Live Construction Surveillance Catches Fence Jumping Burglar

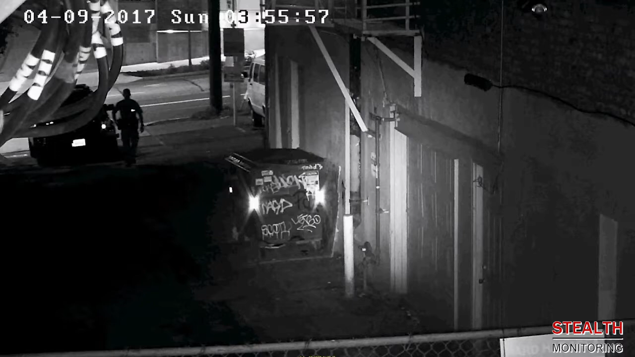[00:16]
Our virtual security guards had seen the burglar on the site before when he first stole the cable. He was returning to the scene of the crime. A surveillance camera monitor calls the Seattle police.